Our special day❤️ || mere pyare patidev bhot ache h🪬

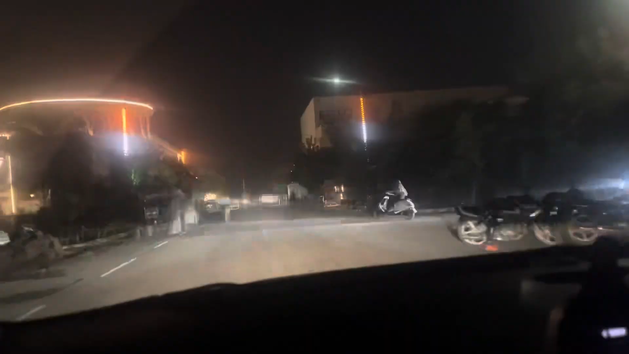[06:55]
यह श्युक्रह कर दुमिया, मीरे कामरे को क्या हो रही, अच्छा ये लाइटो की शीर ये देखो
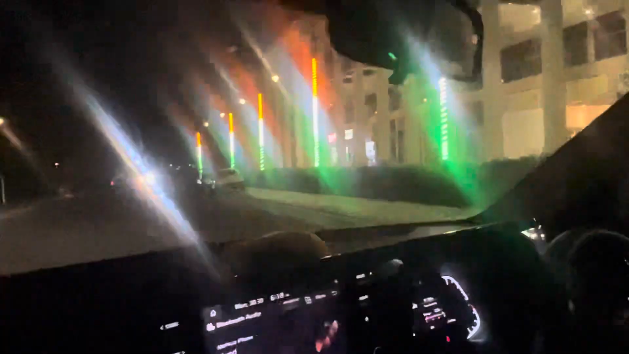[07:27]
एचल सिटी पूरी जगमगा रही है चलो अब घर पहुच के ही देखते हैं फिर इतना मैं थोड़ा बहुत काम कर लेते हूं मुझे काम है फोन में उसके बाद मिलती हूं तुमसे
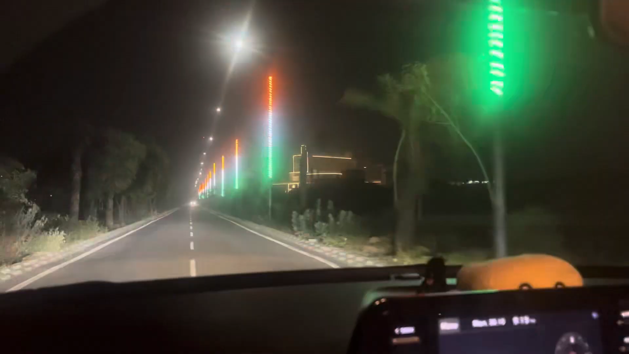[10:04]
भाई यह चल का रोड है यह चलने लाइट लाइट ज� जबी बलर हो जागता है